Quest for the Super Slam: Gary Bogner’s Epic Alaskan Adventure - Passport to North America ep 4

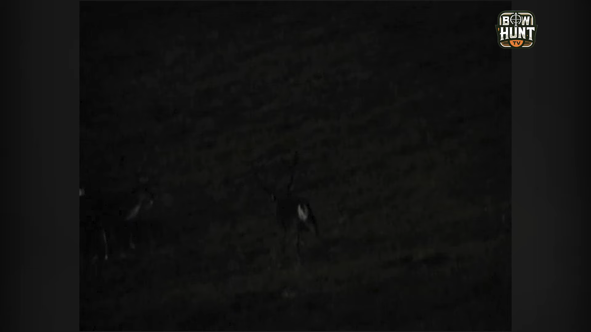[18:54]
And, it was just wonderful. The animal went maybe 40 yards and went down. This is one of those situations.